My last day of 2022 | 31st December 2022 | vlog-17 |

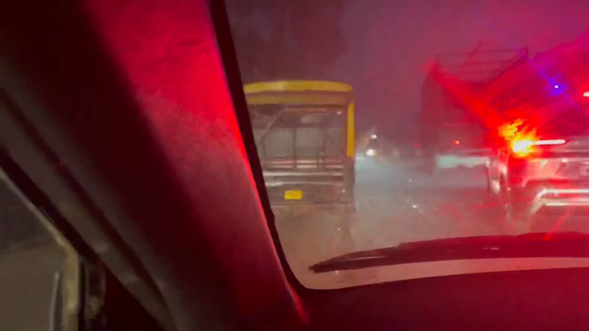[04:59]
I'm so excited. Can you see the broken glasses here?